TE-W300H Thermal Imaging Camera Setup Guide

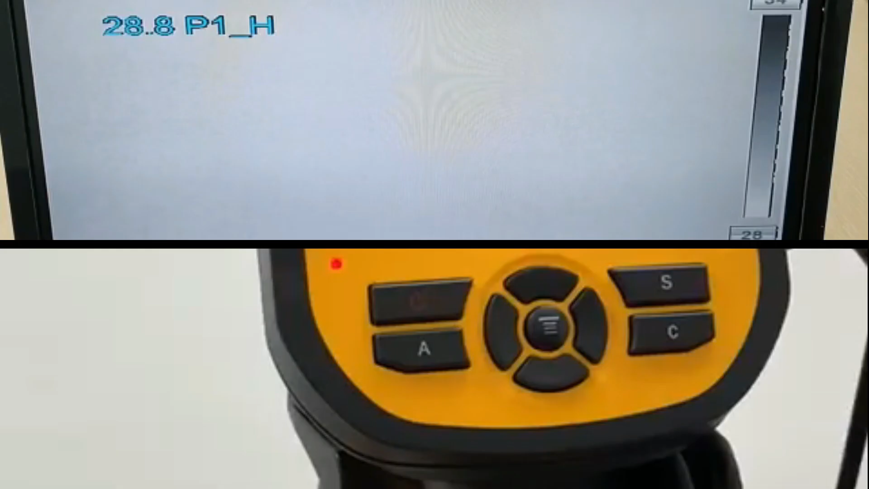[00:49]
Okay, once the device has turned up,
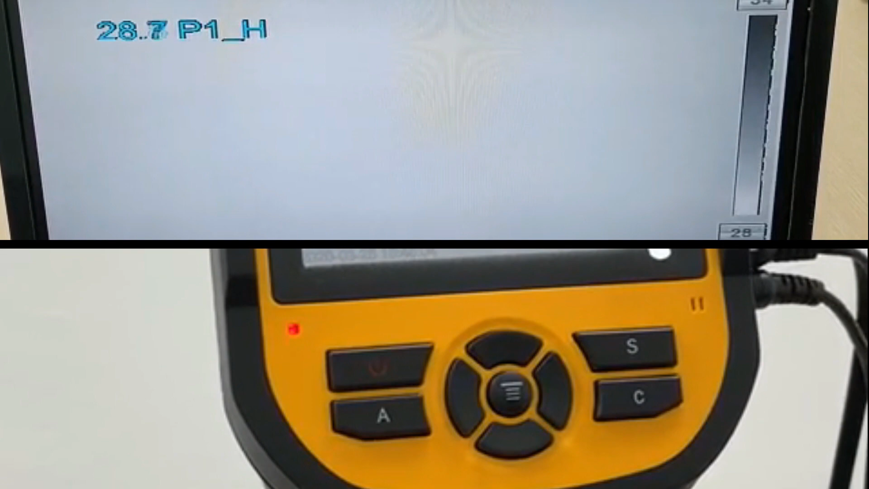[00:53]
you can see a color chart on the right side of the screen. You can press A two times and you'll see that the selection is on the
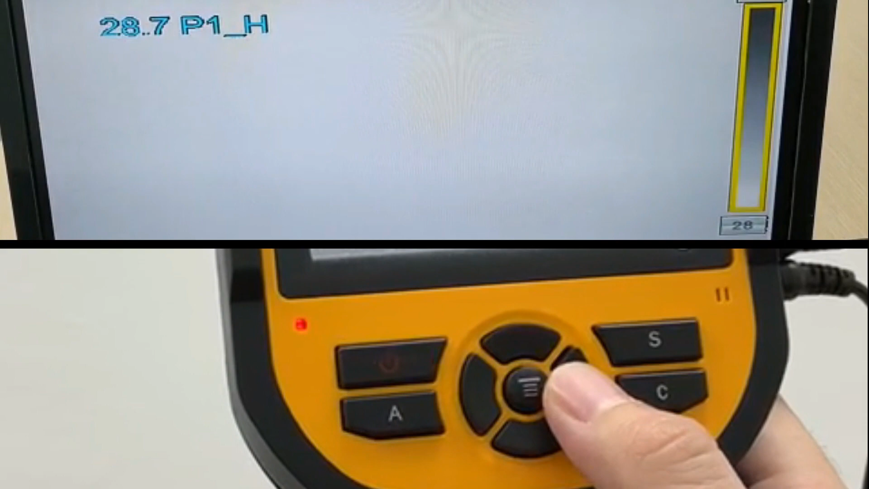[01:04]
chart and you can switch to the color you prefer.
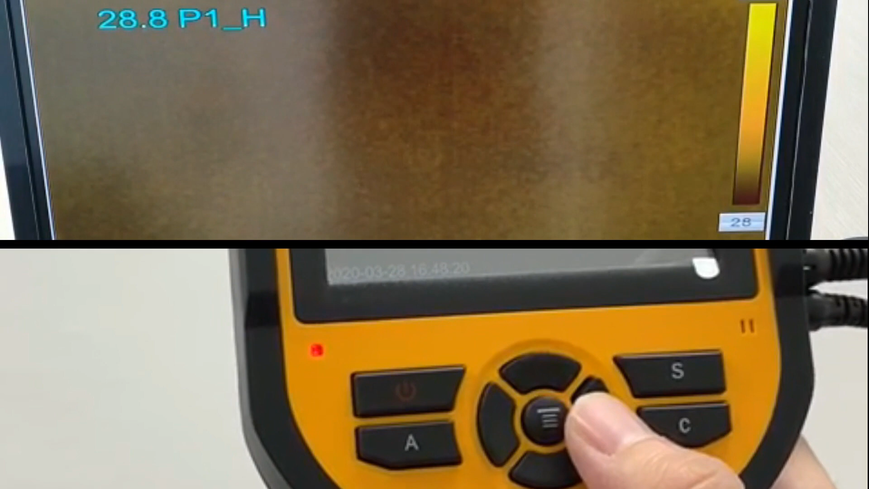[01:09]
We would recommend yellow for easy reference.
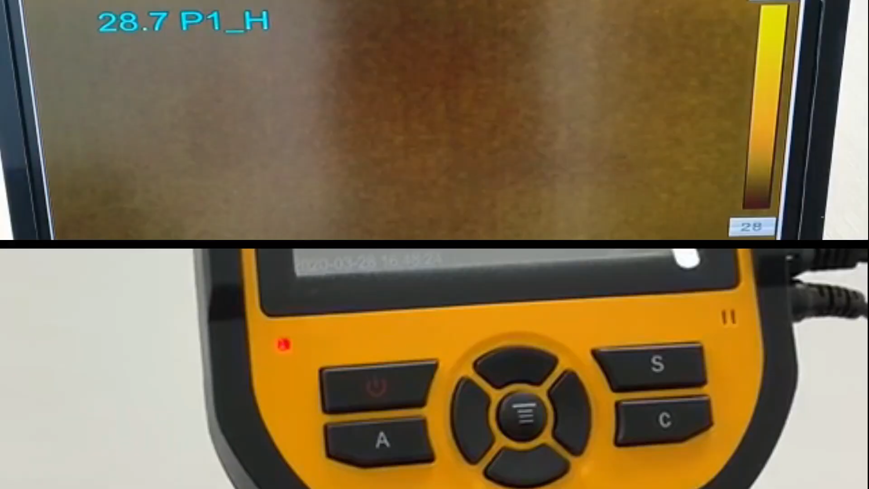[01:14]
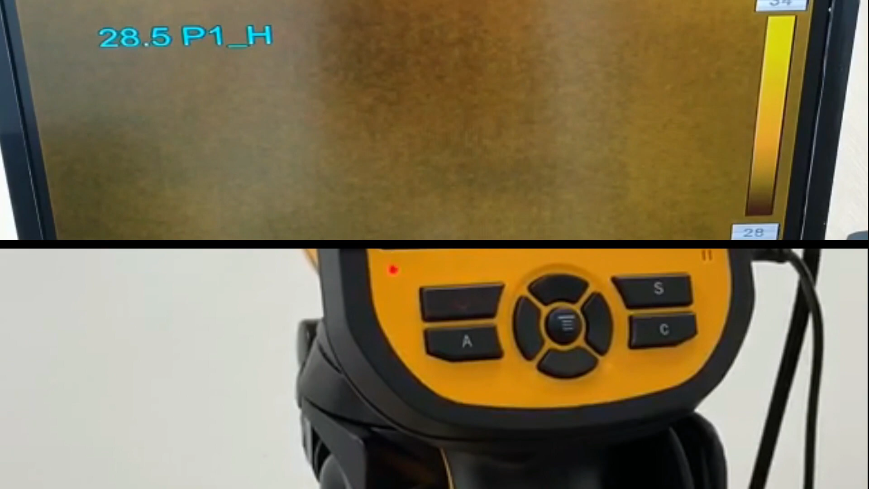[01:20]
So, after setting your color sheet,
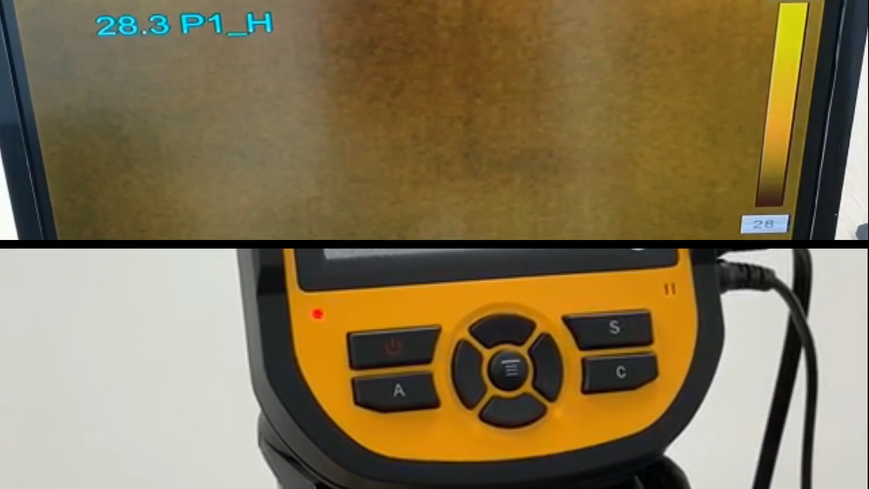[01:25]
you go to the settings by pressing the middle button and go to settings,
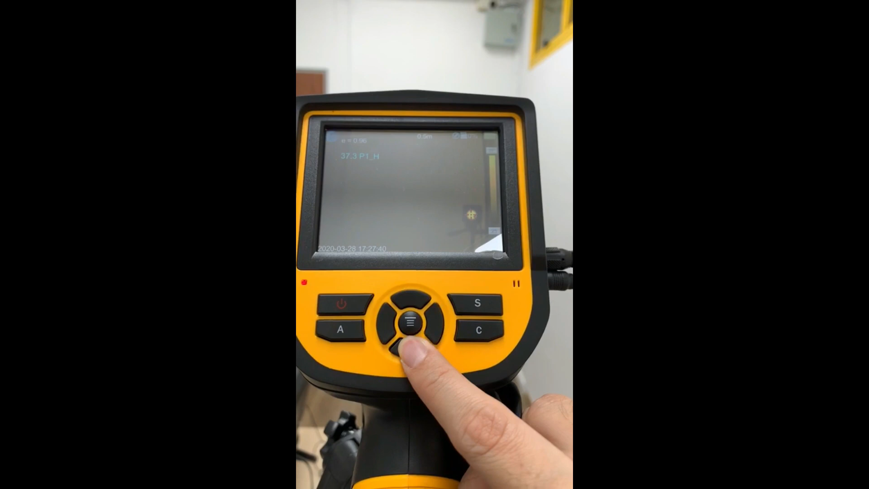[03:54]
You'll see a red cursor appearing and you have to align the cursor to the black body.
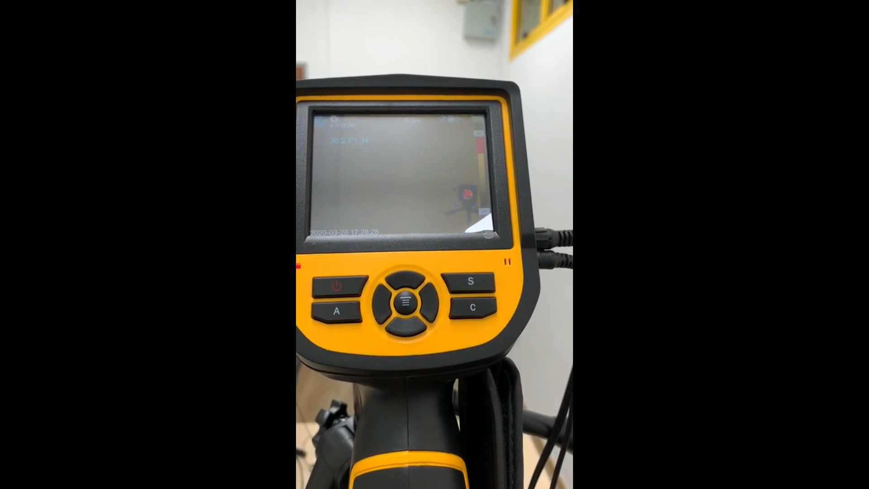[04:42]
the cursor will become blue pointing towards the black body.